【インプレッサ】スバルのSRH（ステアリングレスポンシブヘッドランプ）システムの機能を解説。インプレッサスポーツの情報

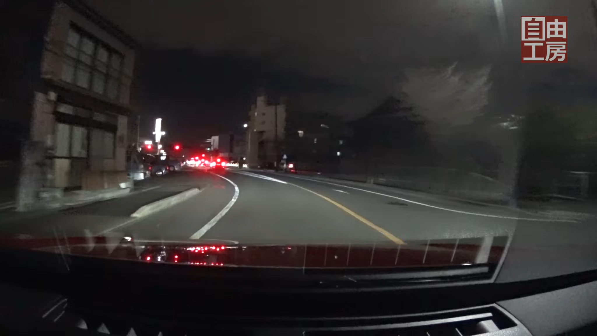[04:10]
やっぱり先行して回ってくれるんですよねハンドルよりも先行して次は右にね割と大きめにカーブするところがあるのでここはねすごくわかりやすいと思いますサンドルを切った打角よりも曲がりますよね相当曲がりましたね今ねえっと違いがお分かりになったでしょうかね
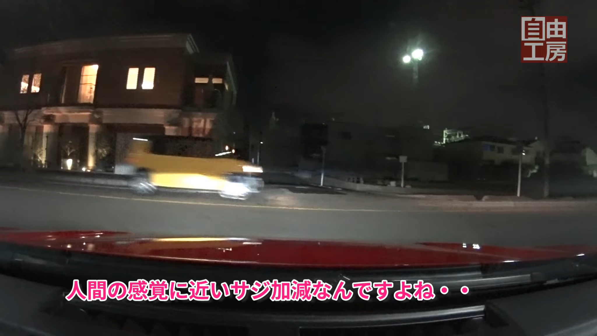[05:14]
ちょうど人間柄懐中電灯持ってたらこういう風に照らすだろうなという感じをね照らしてくれるんですね本当にこう絶妙な感じで先を先を照らしてくれるんですねこれはねよく考えられてるというかよく作り込まれてる仕組みだなという風に感じますねステアリングレスポンシブヘッドランプシステムはね
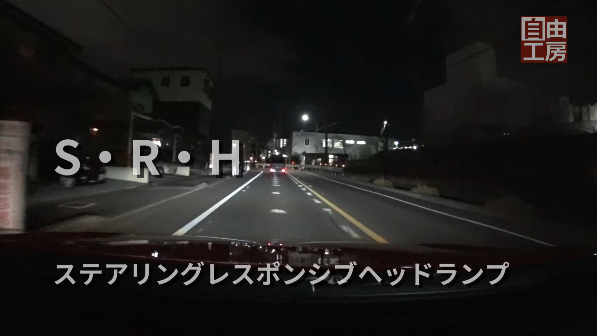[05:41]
実車に一回夜お乗りになることをお勧めしますよもうほんと体感して分かって今の場合もね随分早かったですね体感して分かっていただけると思いますそのハンドルを切るスピードとかにも応じてるようですねパッと切る時っていうのは極端にカーブがきつい時ですからその時にねそこを認識して早めにライトをそちらに向けてくれるというそんなね操作をしているように感じますはい、これ左曲がります